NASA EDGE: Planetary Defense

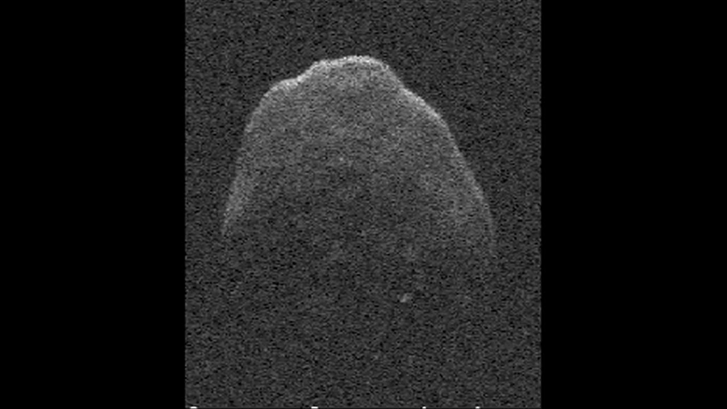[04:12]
Depending on how we're doing the transmitting, if the asteroid is close enough and the images are going to be really bright,